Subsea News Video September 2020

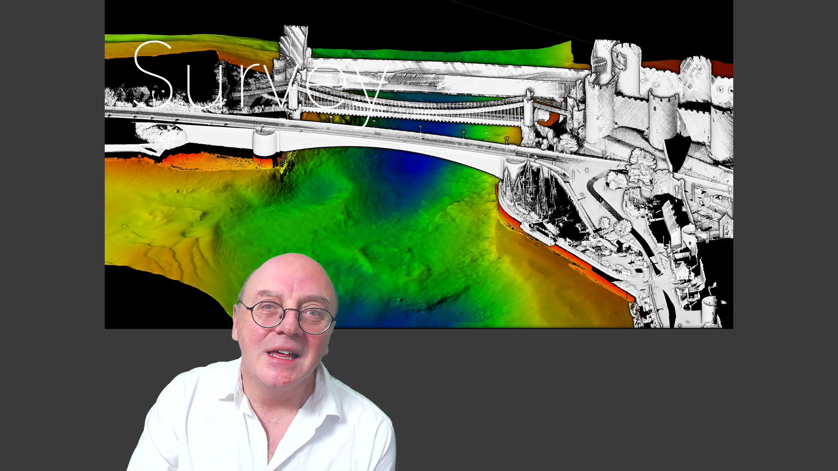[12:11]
Survey! I've seen quite a few multi-bemeco sounder and mobile laser scan surveys, and these are always fascinating. The latest across my desk was from Unmanned Survey Solutions,
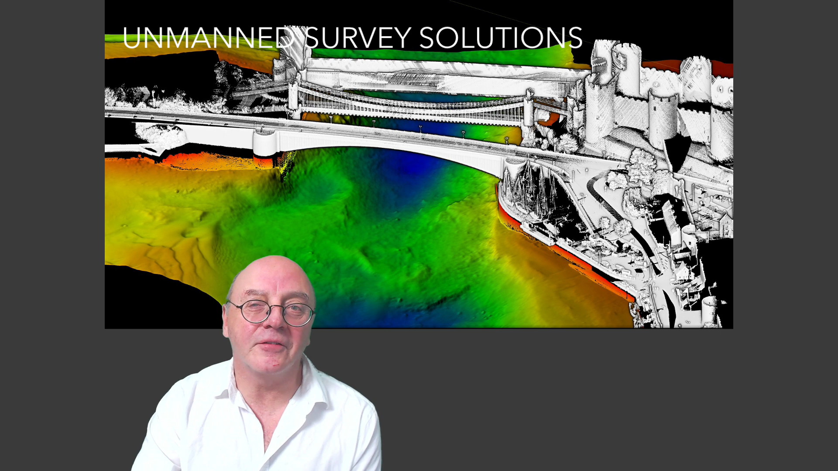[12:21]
who were recently commissioned by Connery Council to undertake a survey of Connery key wall and grid structures,
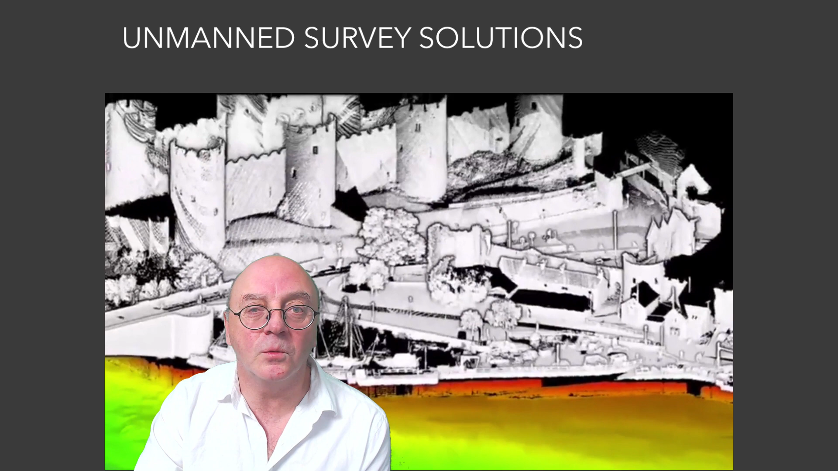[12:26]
and the results of both surveys were used for scour assessment purposes.
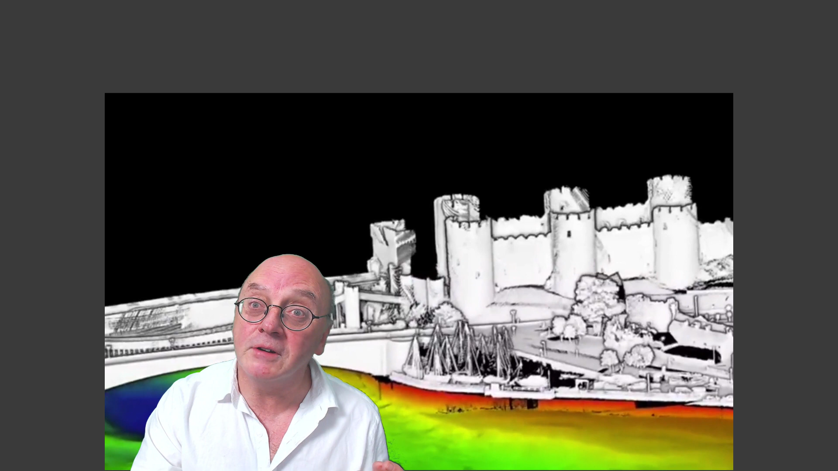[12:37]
and a limited operational window of only two and a half hours per high tide survey for locations.
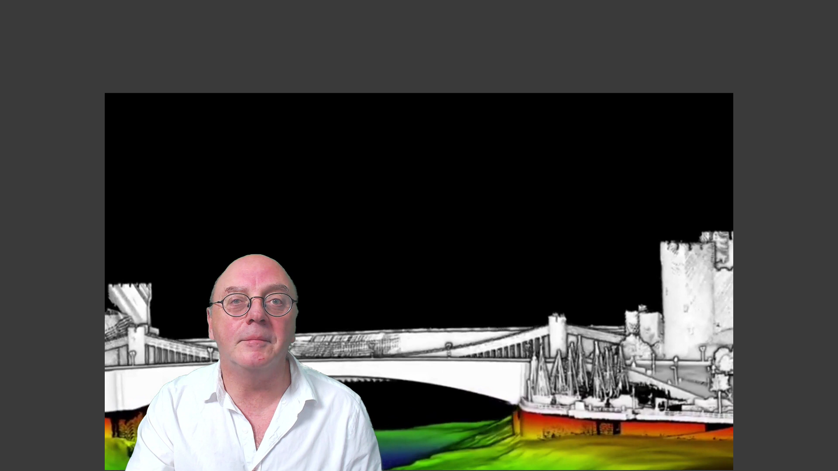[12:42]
They used the Asession 350USV, and the survey payload consisted of a R2Sonic 2024 multi-beam sonar,
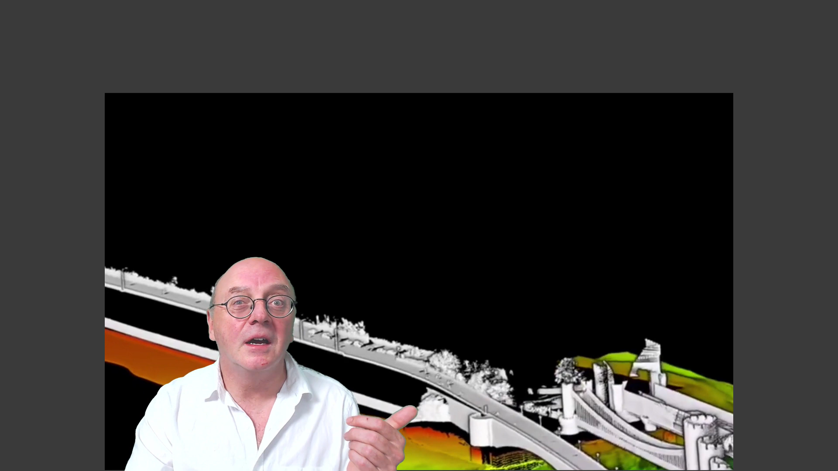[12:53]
SBG Apogee NavSight INS, Carlson Merlin mobile laser scanner,
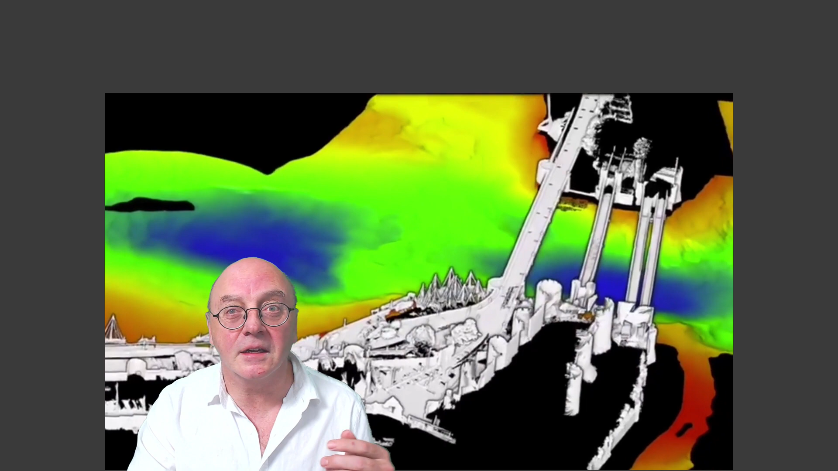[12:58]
Vailport SV sensors, and a HackSweep Hi-Pack
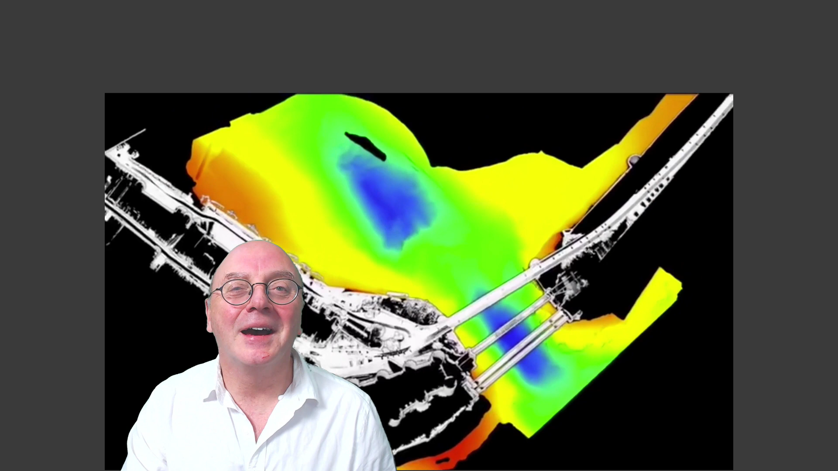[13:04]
Hi-Sweep data acquisition and post-processing software.